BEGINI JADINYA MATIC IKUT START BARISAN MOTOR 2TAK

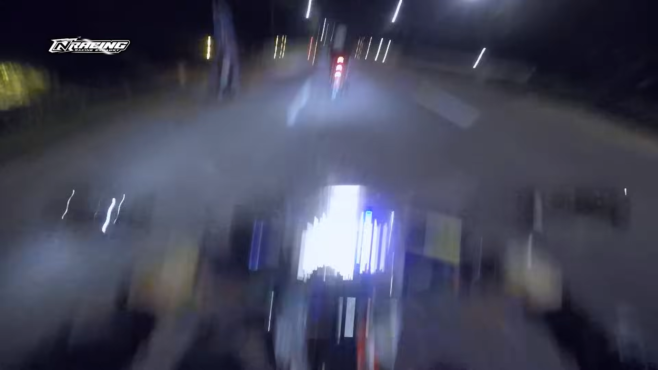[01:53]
Dia velgnya RCB, kalau lo kotre jari-jari. Wih deh, ada RX King sekarang guys. Kayaknya temennya Tiger putih itu deh. Gue gak tahu namanya siapa ya. Tapi sempet gue ngeliat di repostannya Cubic Race Info guys. Bisa barengin gak ya? Kita lihat kondisinya aman atau enggak nih guys.
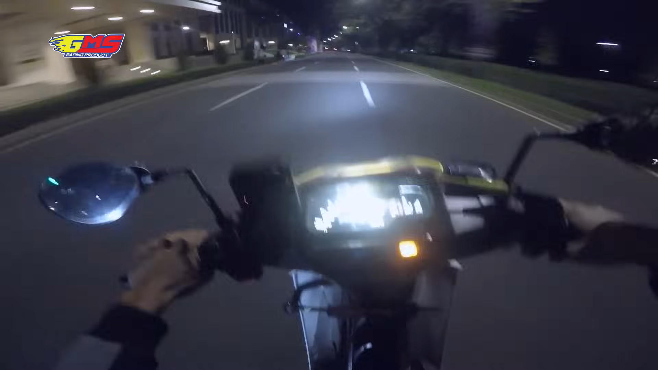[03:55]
Habis ganti gear guys, mantep banget sampai gigi tiga ngimbangin anjir. Tadi Tigernya ngerem karena ada Matic pada Superman coy.
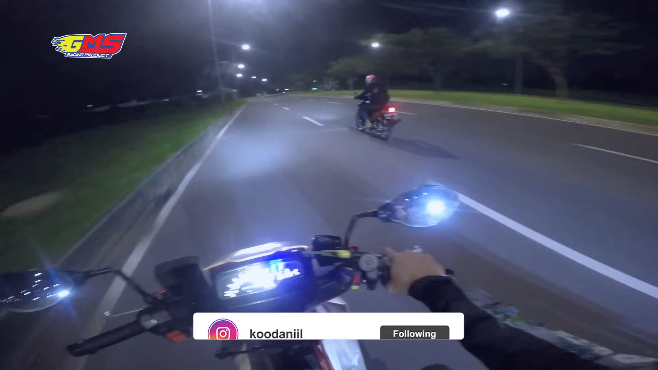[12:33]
Ini mah beneran, karena tadi gue yang pertama tuh kurang enak kali gitu, guys, nongkrongnya. Ini ke tempat biasa gue nih. Let's go.